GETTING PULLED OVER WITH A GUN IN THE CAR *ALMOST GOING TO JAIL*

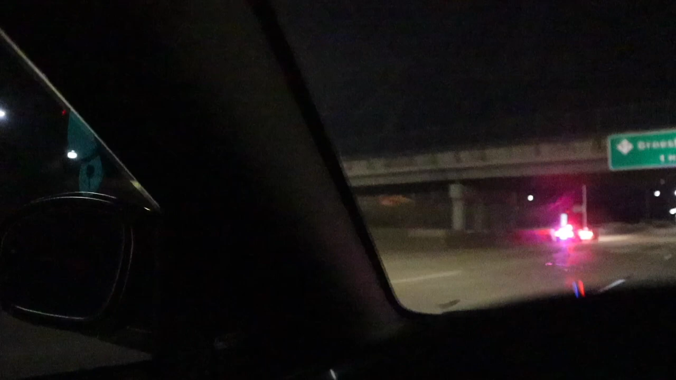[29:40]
Oh, that's the guy that flew past me. Oh, he already got him out the car. That nigga flew past me trying to trip.